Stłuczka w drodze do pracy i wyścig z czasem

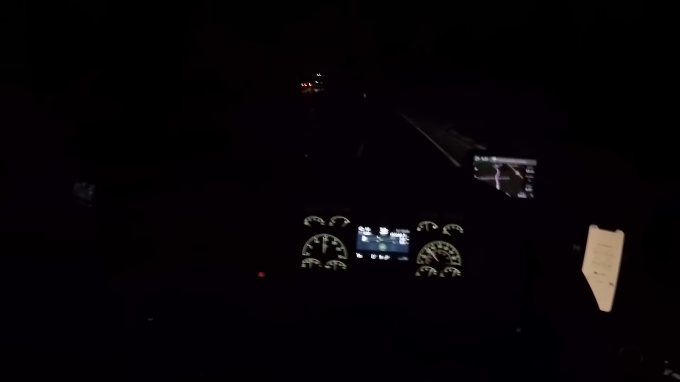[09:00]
17 minut mamy zapasu, a jestem już niemalże u celu. Tymczasem zapadł już zmierzch i zrobiło się ciemno. Pustki na drogach, masakracja.
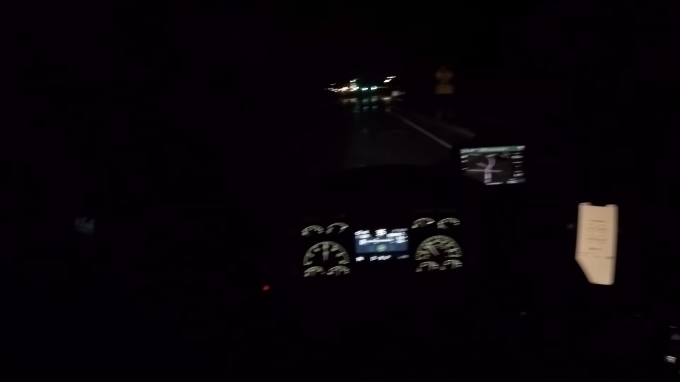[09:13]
Jak się teraz jeździ, to wam mówię coś niepowtarzalnego.
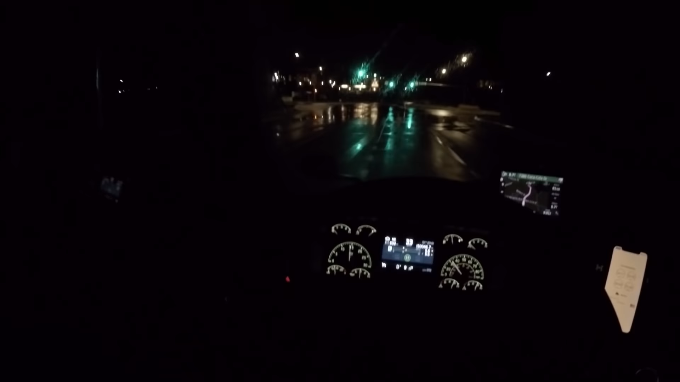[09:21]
Zupełnie nie ma korków. I to jest to, co ja dzisiaj dokonałem tego, to jest nie do wykonania w normalnych warunkach drogowych. Ze względu na to, że jeździ się po prostu o wiele wolniej. A już zwłaszcza w tych aglomeracjach miast wschodniego wybrzeża korki są znacznie bardziej dotkliwe niż gdzie indziej w kraju, więc efektywność pracy spada.
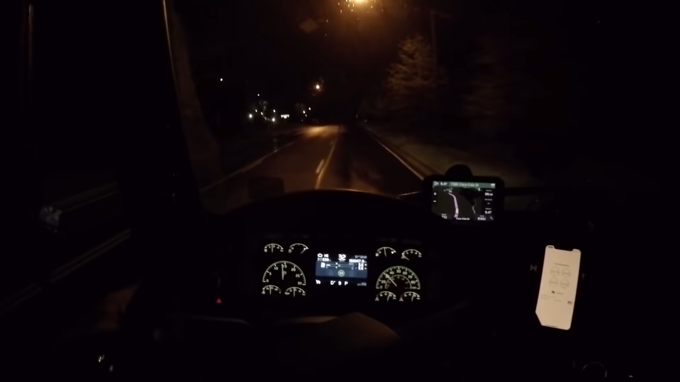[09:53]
I dojeżdżamy. To jest taka mała